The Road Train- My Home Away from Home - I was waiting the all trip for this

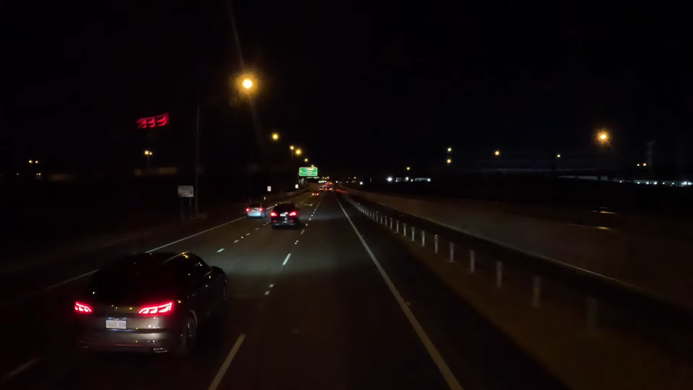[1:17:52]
Back on Tonkin Highway, almost there. Probably another 30 minutes and I should be in a depot.